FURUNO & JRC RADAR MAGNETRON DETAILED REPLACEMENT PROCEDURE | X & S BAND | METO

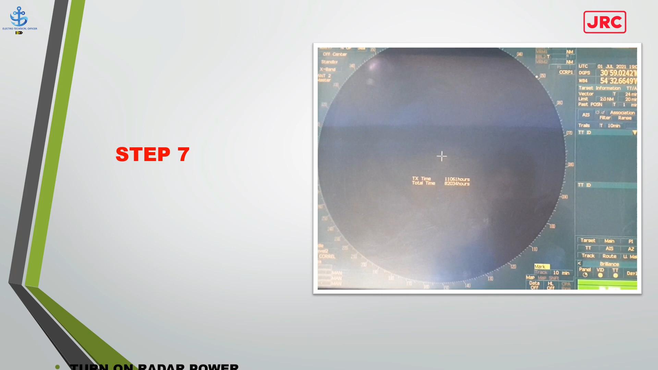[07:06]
put 20 to 30 minutes in standby mode
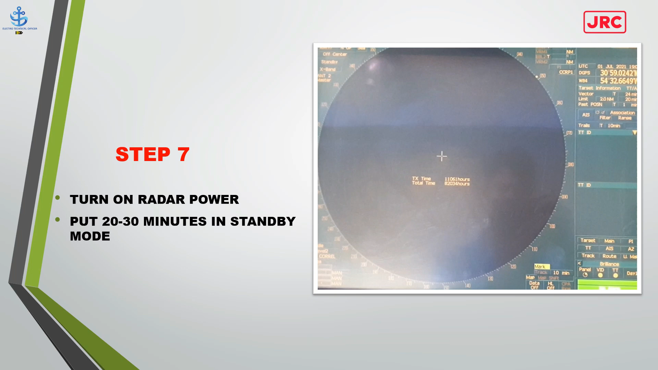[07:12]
step 8 start emitting from short pulse gradually
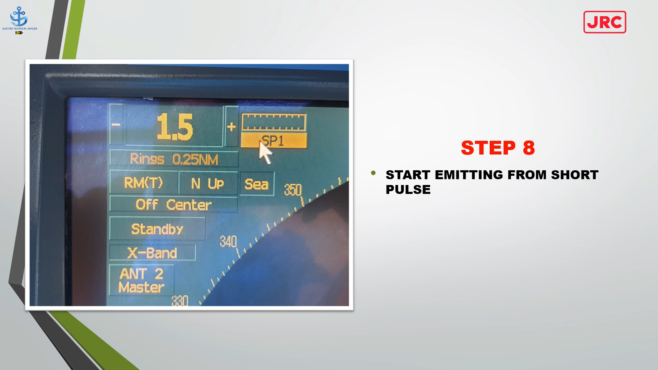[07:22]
change to long pulse step
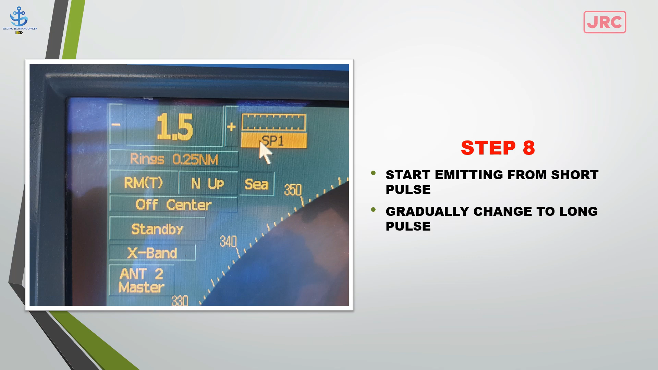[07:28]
9 emit long pulse for 15
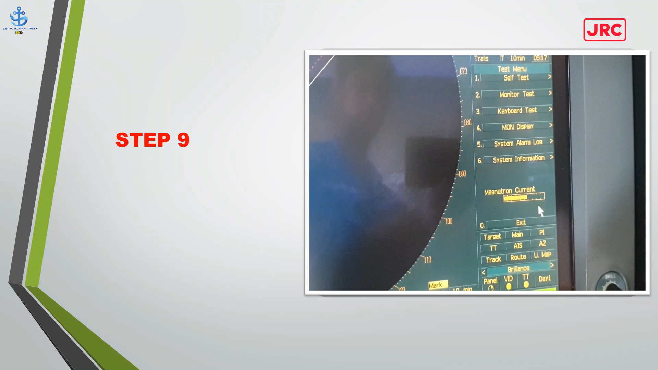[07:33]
minutes check magnetron current is between 6th to 9th calibration marking for